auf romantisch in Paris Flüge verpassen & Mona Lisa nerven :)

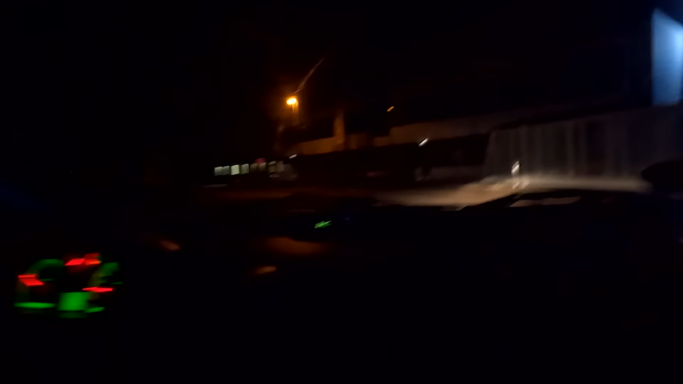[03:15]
Also noch ein paar Minütchen und dann müssen... Ey, hier leuchtet doch gar nichts. Als ob hier jetzt gerade jemand arbeitet. Hier leuchtet, denkst du, du bist nach Vegas gefahren? Was hast du hier erwartet?